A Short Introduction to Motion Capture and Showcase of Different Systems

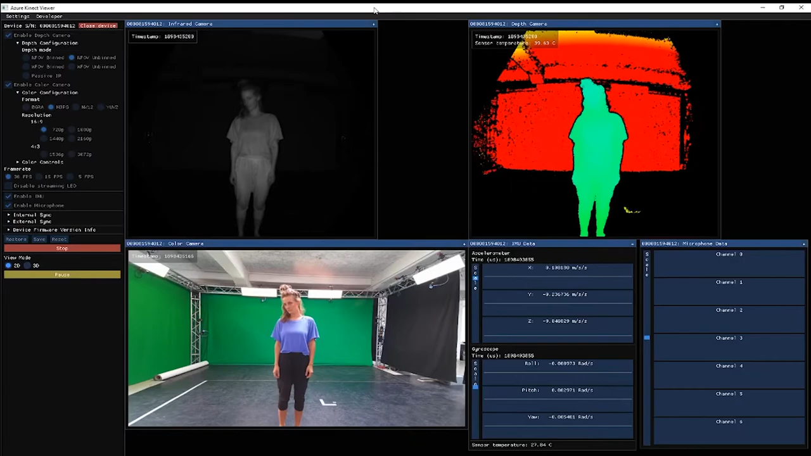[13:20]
On the upper left side there is the infrared camera, on the right side the depth image and down there the color image and it uses an artificial intelligence to
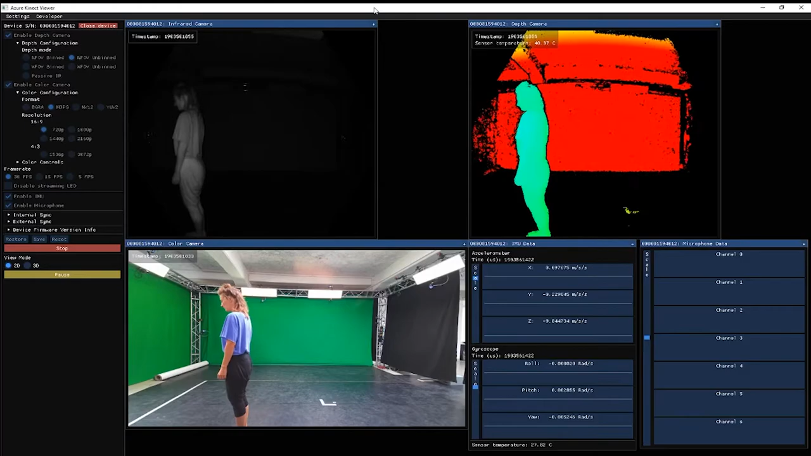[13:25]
combine all the data it can collect into a skeleton data it can put out.
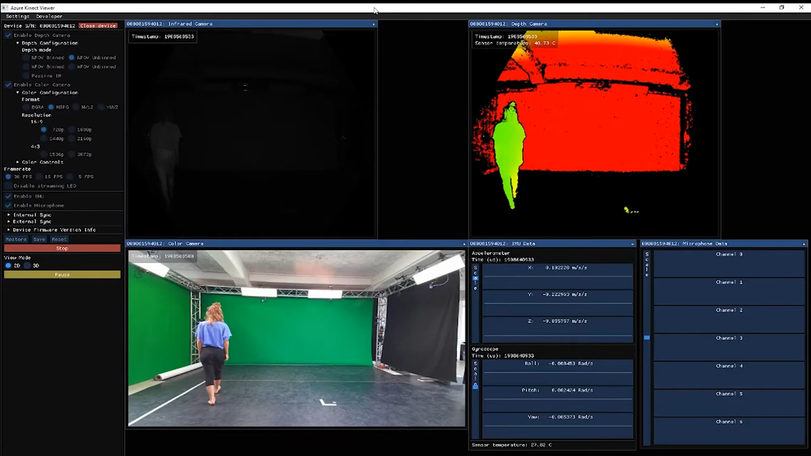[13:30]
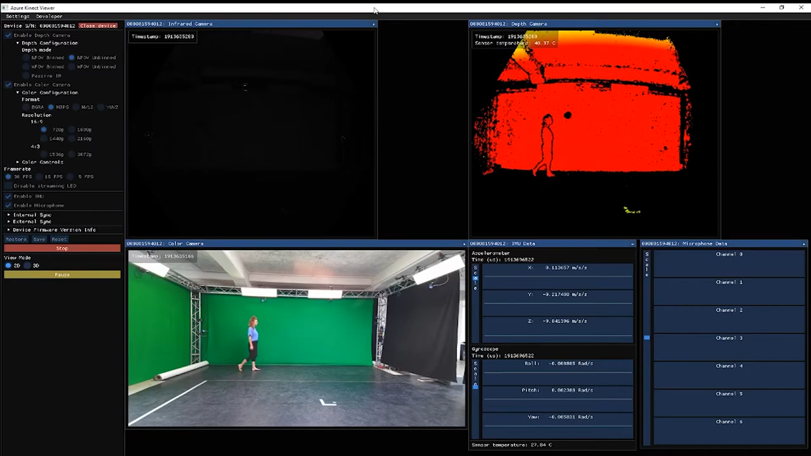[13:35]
So it gathers all the information from where is the person and tries to
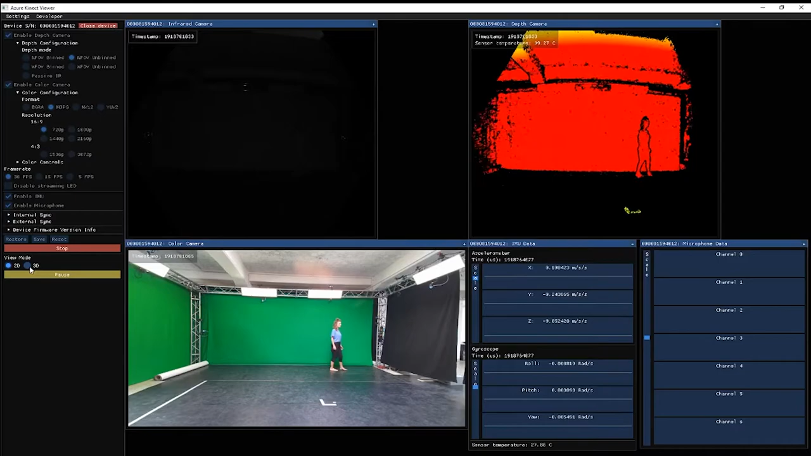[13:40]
combine it into information you could animate a person from.
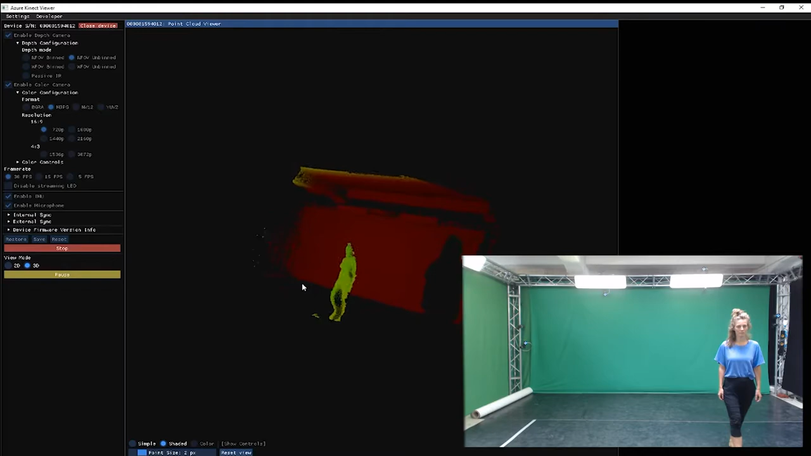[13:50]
All that you can see in the 3D view where the person is located and to see
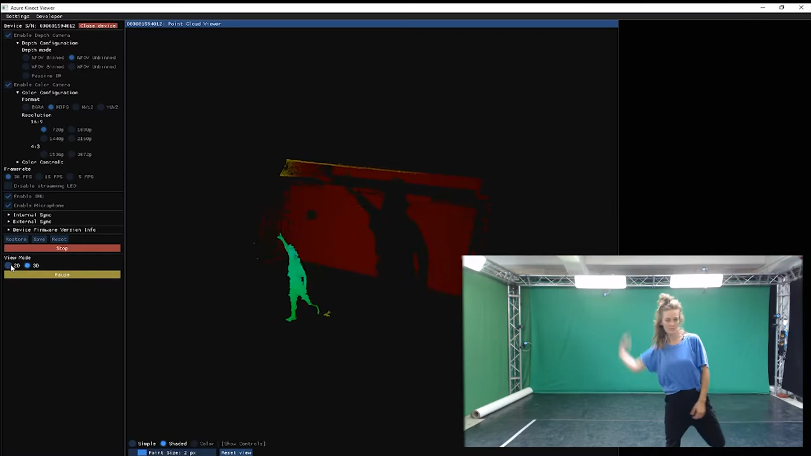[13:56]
the real tracking data and the skeleton we have to switch this software
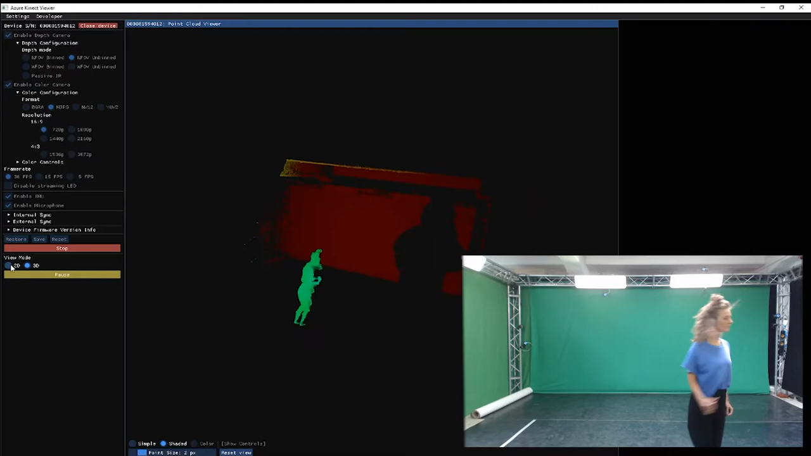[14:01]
in a bit but first of all we show one problem of the device because it's only one unit you get
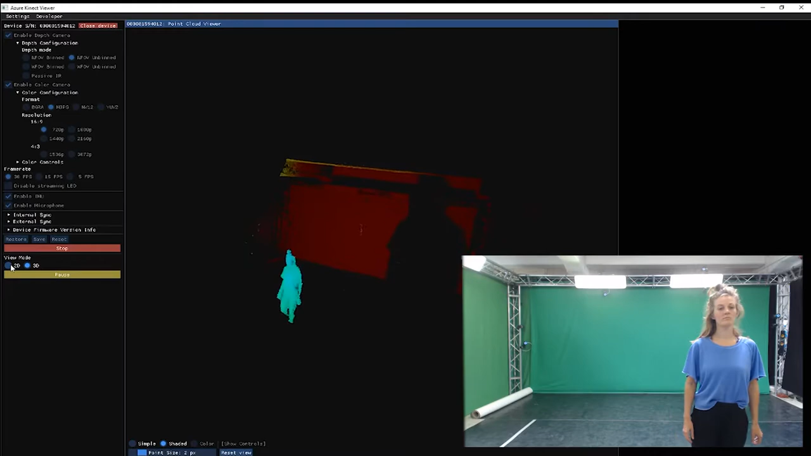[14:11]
a infrared shadow behind the person so all the black area behind charlotte is basically where nothing can be tracked so here
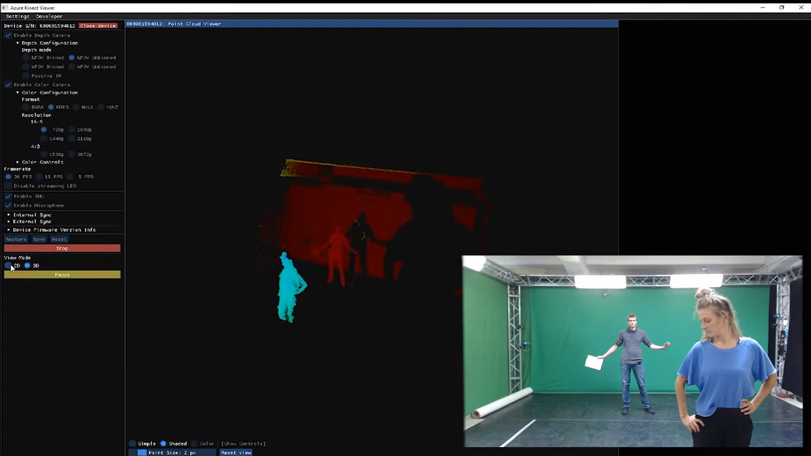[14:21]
i could be tracked but if i stand behind her everything
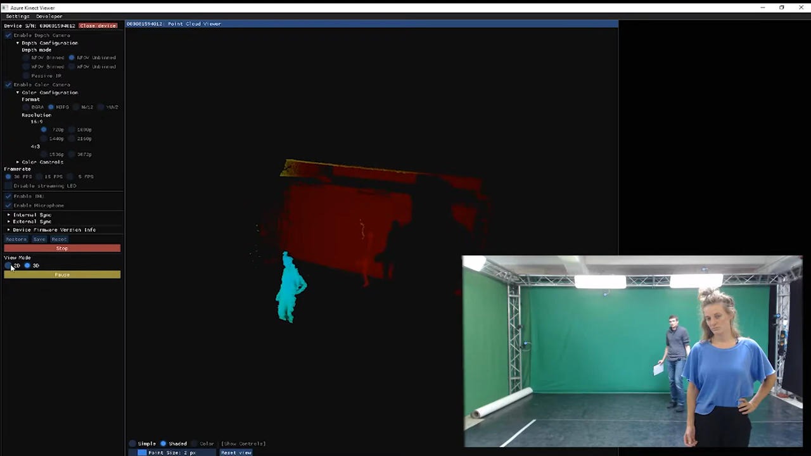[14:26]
in that area is basically not recognized by the camera that is because the camera is only this one unit and it only shoots
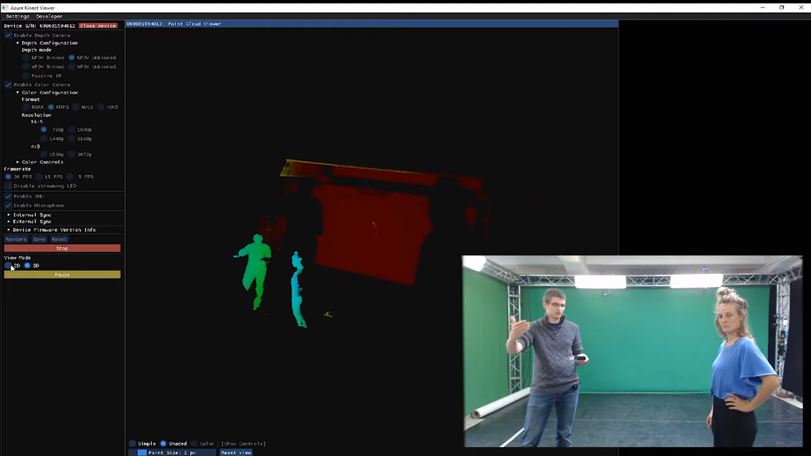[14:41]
out infrared information to one side and doesn't get what's behind another person.
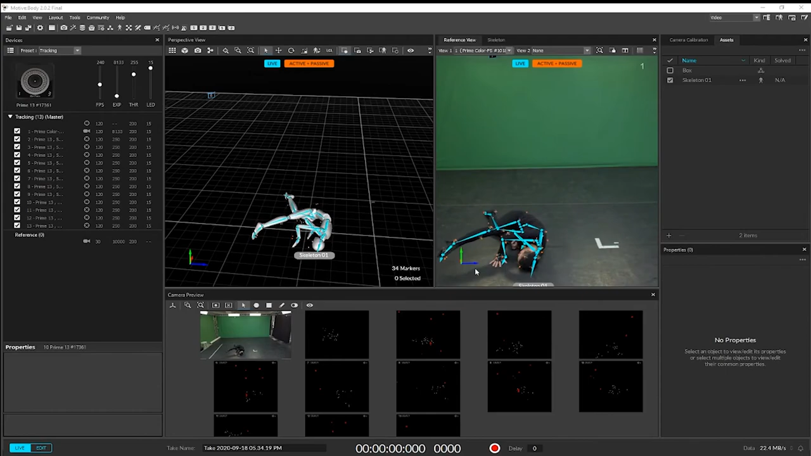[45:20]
it can hinder and also it looks a certain way which you don't maybe want for special performance and because it is an infrared system it can hinder some other systems like
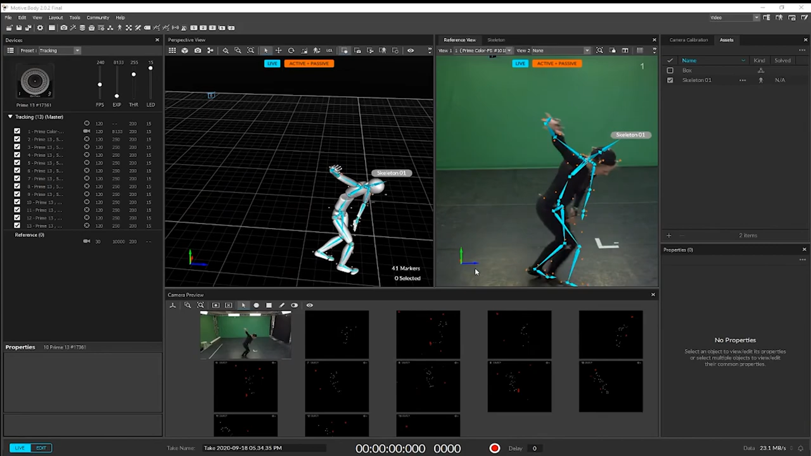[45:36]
virtual reality systems or other tracking systems also you have to take good care of the markers which are on the suit because you can easily misplace them if you
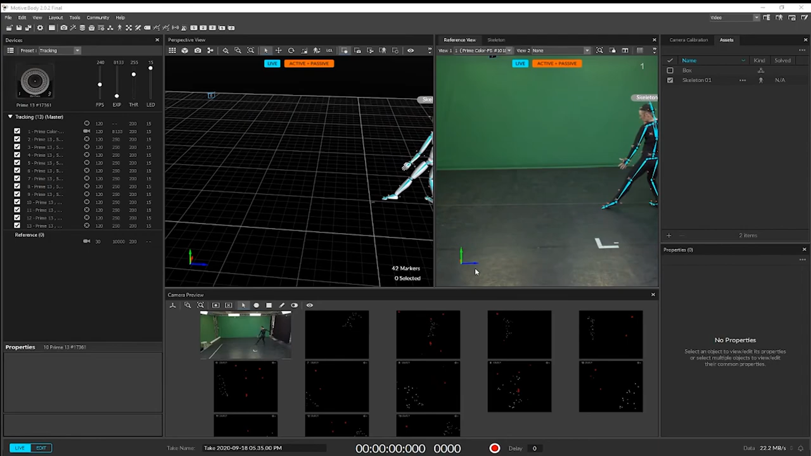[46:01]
accidentally move your arm the wrong way so you always have to have the markers in mind so you don't lose one marker on the one hand and accidentally place it on the other arm for example other functions you can use the system for are for example the finger tracking or face tracking i mentioned earlier or you can have quite good object tracking like for example this box
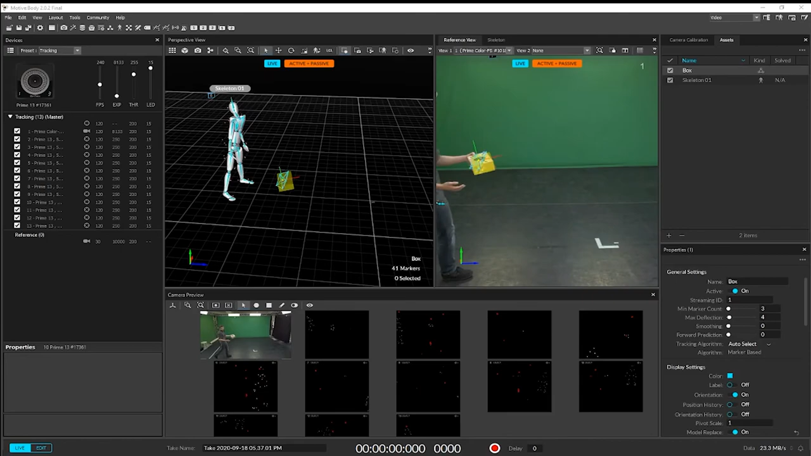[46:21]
it's tracked around and i can for example throw it to charlotte and it should be quite good possible to have the position the rotation in the in the area and how it moves around
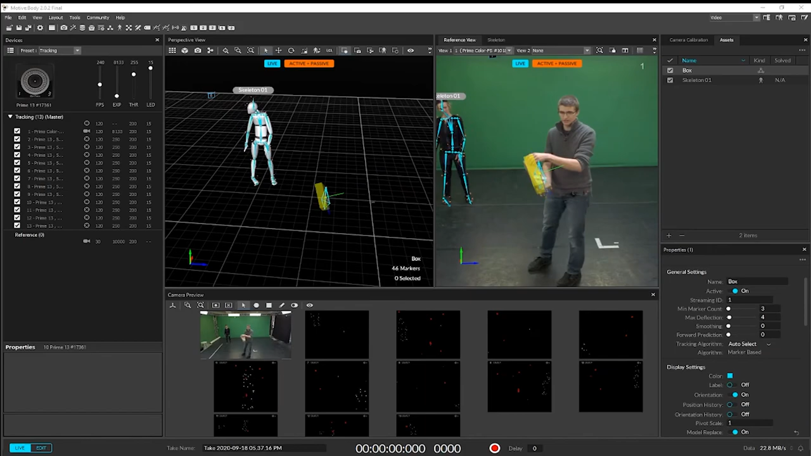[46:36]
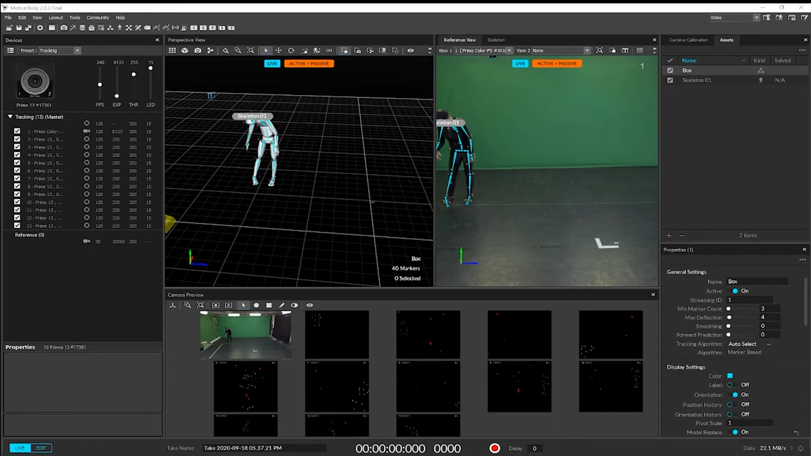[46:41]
also you have good tools for movement analysis in the software so if you for example we make a short